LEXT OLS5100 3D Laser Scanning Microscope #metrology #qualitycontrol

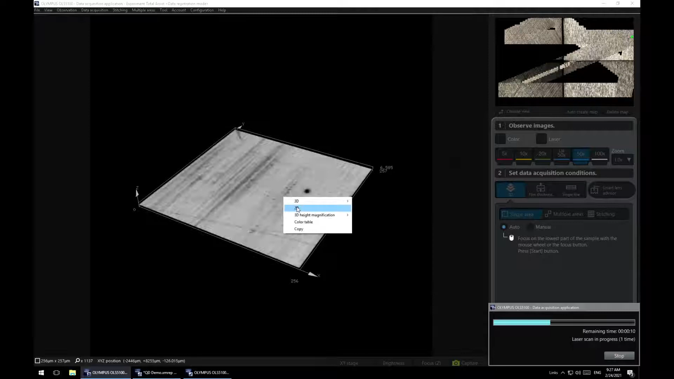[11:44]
So as it's scanning through, it's capturing the set points for high and low and it's capturing all of the height data as it scans through. That's the laser scan is complete. It'll capture a color image as well for us. Okay.
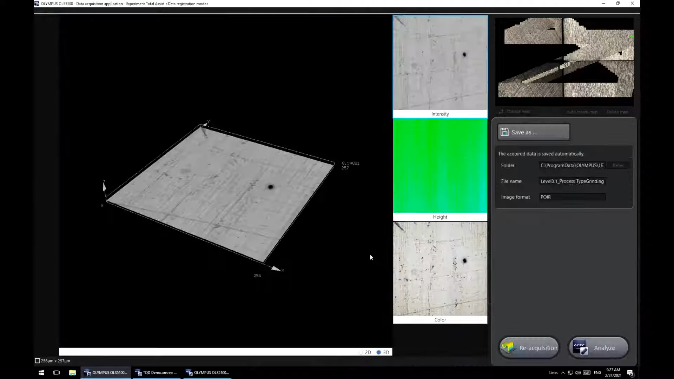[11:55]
And when it's all done, we just hit analyze. That'll drop the information into our analysis software and populate the field here for us.